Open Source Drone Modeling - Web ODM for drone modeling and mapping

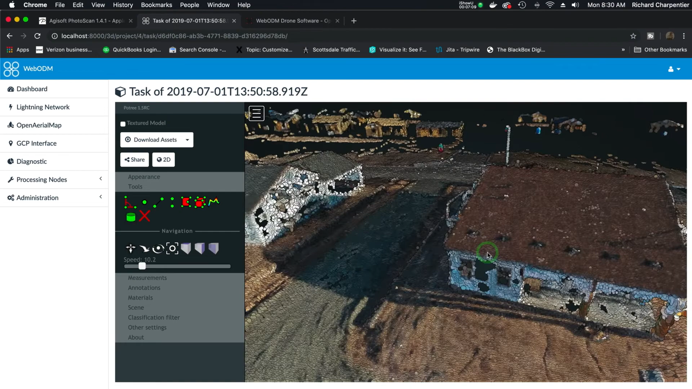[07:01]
the homes that I've flown recently while doing demos for the other class, for the Metashape class. But, you know, this definitely says to me, yeah, these are homes.
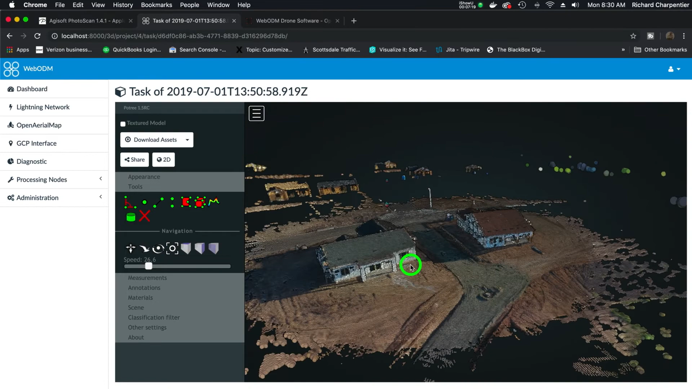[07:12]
And, you know, it's definitely a 3D model. I can actually turn the textured model on as well.
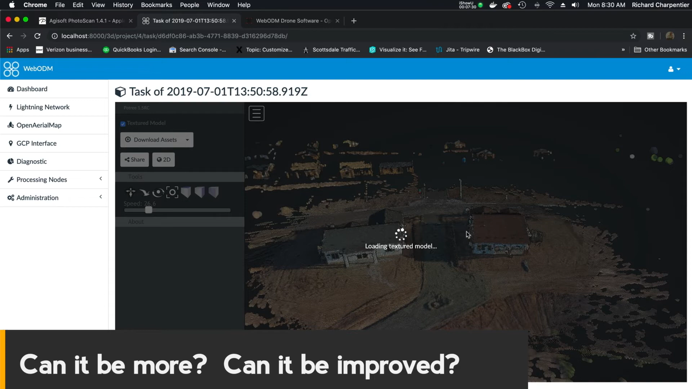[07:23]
And then we actually get the texture overlay, so it should look a little better. And there we go. As a matter of fact, it does.
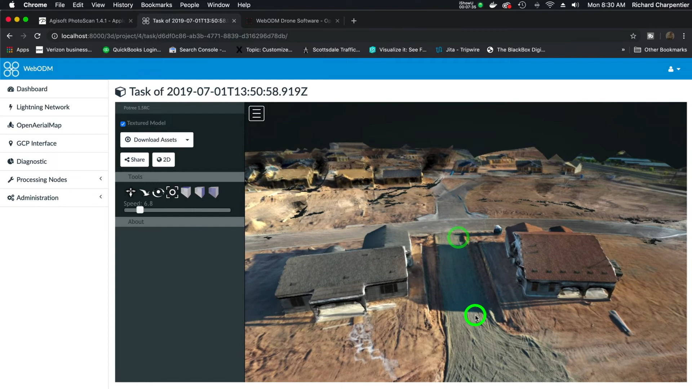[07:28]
That doesn't look too bad at all. So I did, in fact, generate a 3D model with WebODM. Now, features that are in other 3D modeling applications allow you to crop areas to crop in your dense cloud to focus on only certain areas.
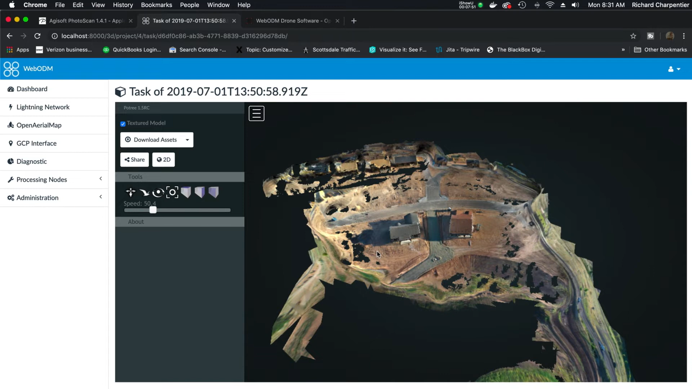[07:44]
For the moment, I have not found a way to do that on here.
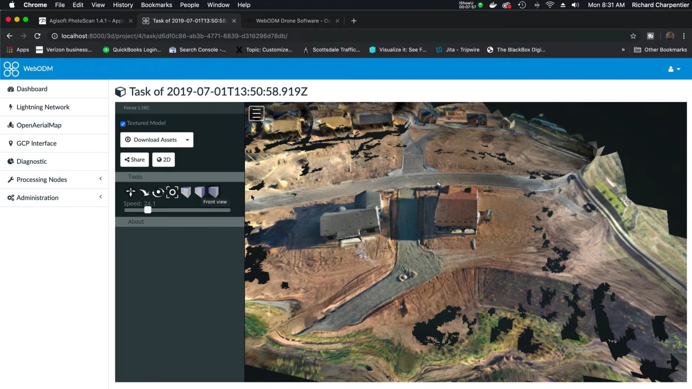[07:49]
And so that might be a problem for me down the road if I want to trim up and clean up my models. But bottom line,